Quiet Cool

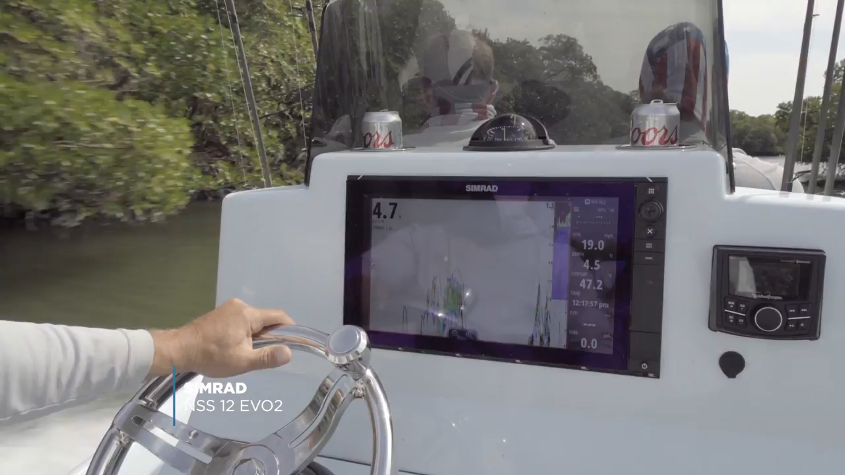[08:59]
On board, the Simrad NSS 12 Evo 2 combines a chart plotter,
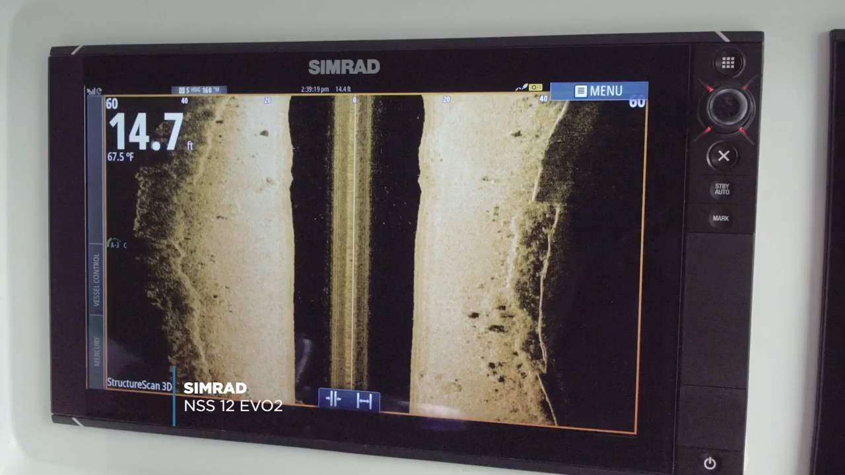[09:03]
On screen: water 67.5°F
broadband sonar, and HD structure scan in one touchscreen unit.